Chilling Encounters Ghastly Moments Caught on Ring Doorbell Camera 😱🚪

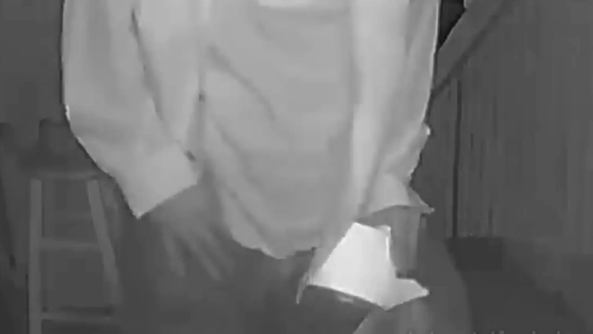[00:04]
In the depicted video, an individual with a perplexed expression approaches a seemingly random porch, clutching a plastic bag and a roll of toilet paper.
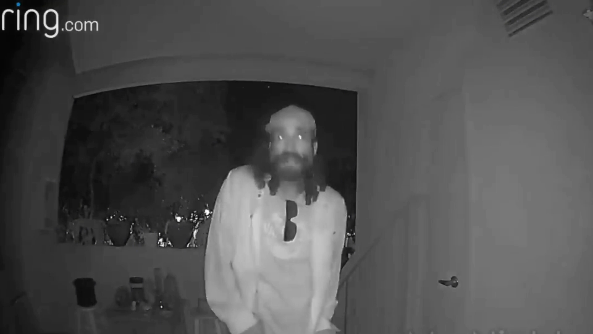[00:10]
From the moment he steps onto the porch, his uneasy and fidgety demeanor becomes apparent, signaling that there might be something peculiar about his behavior.
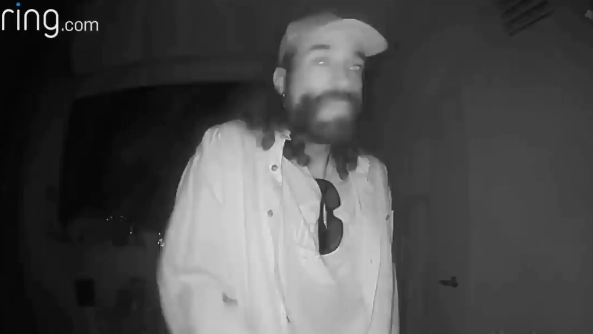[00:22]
Upon the homeowner responding through the closed door, the man evidently struggles to articulate his identity.
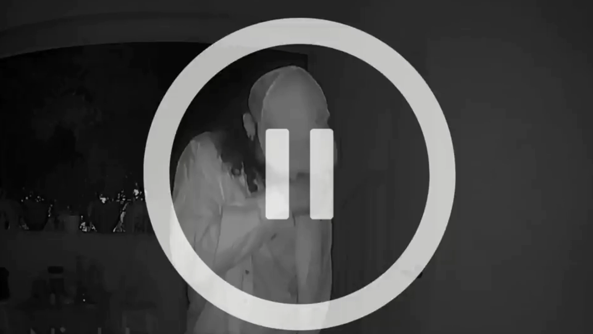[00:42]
As his face approaches the camera, it becomes apparent that his pupils are significantly dilated,
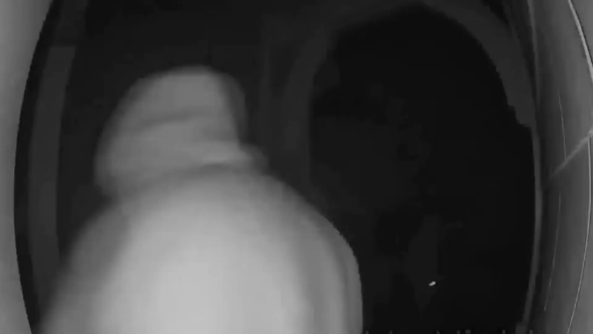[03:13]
In this disturbing video uploaded by someone residing in close proximity to the potential victim, captured by a ring camera, three masked individuals armed with weapons approach the front door of a house.
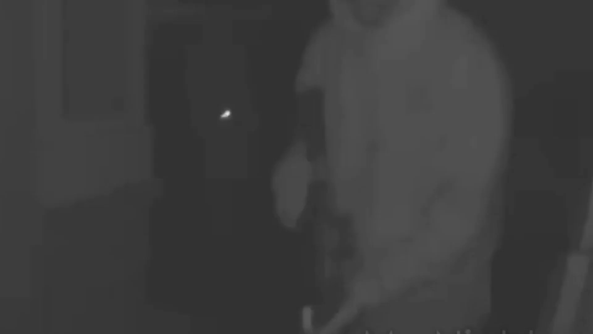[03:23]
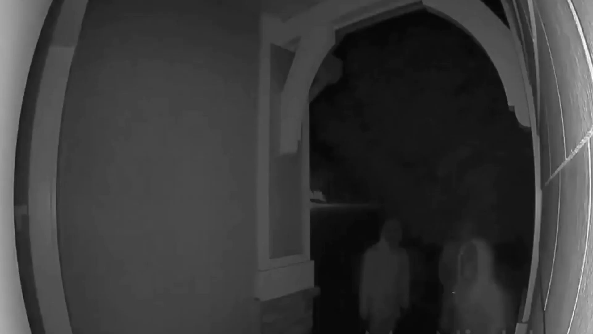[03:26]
The foremost person in the group appears to be carrying what seems to be an assault rifle.
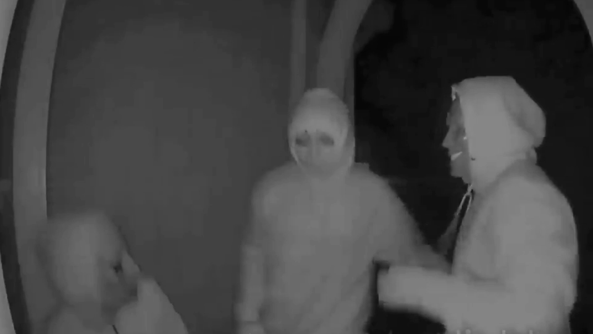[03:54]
However, one of their accomplices gestures for them to return to the door several times.
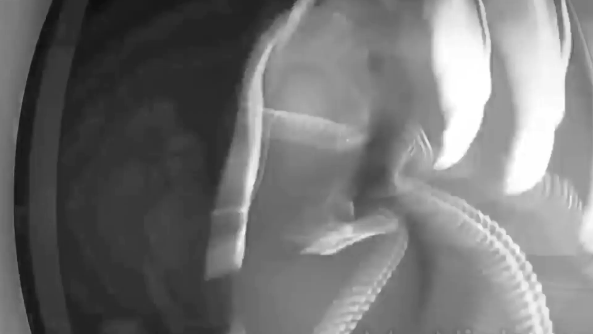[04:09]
Unfortunately, due to the camera being covered by the person's glove for a significant part of the footage, the specific actions of the intruders remain obscured.
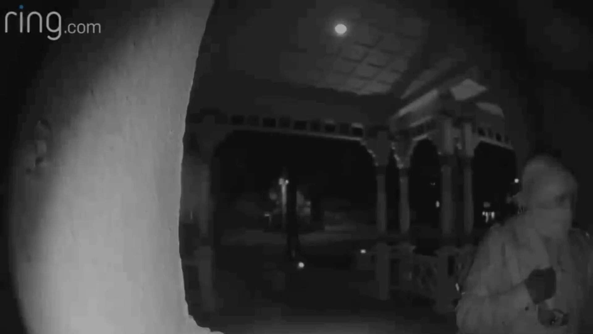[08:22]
The footage, captured around 3am on a man's ring camera, presents a mysterious and unsettling scene. While not much additional information has been shared, several conclusions can be inferred from the observed events. The video begins with a masked woman seemingly attempting to enter the man's house.
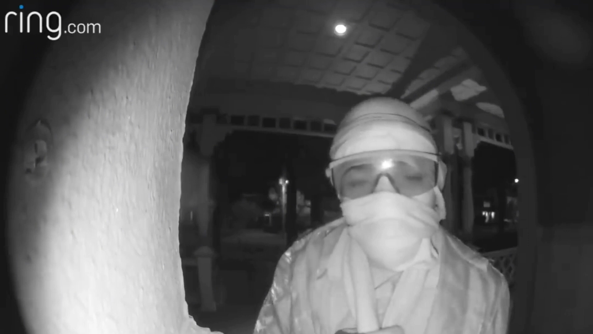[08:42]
However, her attention is drawn to the doorbell camera, prompting her to stare into it for an extended period, nearly 40 seconds. In a disconcerting turn of events, she puts on goggles and adjusts her mask, evidently attempting to conceal her identity as much as possible. Before leaving, the woman makes several hand gestures towards the camera, adding an element of mystery to her actions. As she departs, she turns and appears to retrieve something from behind one of the walls of the house.
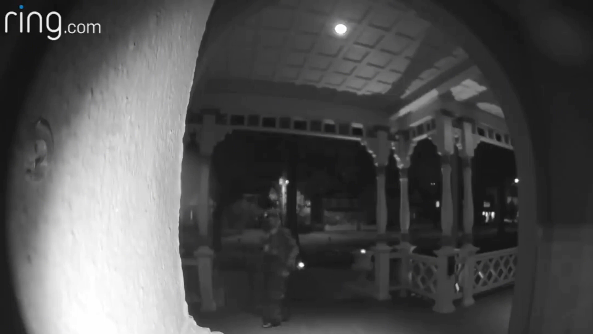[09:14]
The lack of further context intensifies the enigma surrounding this peculiar and unsettling incident captured by the ring camera. As she slowly retreats from the house, it might be initially assumed that she is leaving for good.
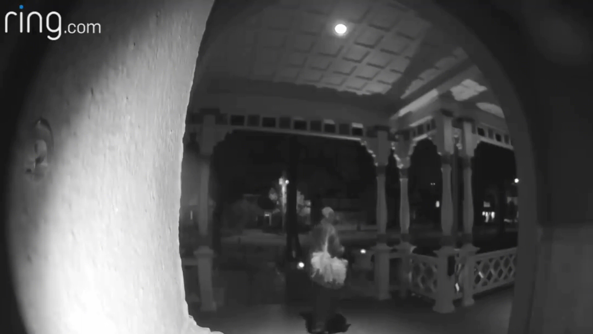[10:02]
The identity of this woman remains unknown, whether she's a potential stalker, an ex-girlfriend, or someone entirely random. The question of her motives for approaching the owner of the house remains unanswered. Adding to the mystery is the fact that the woman took deliberate measures to obscure her identity, donning a mask,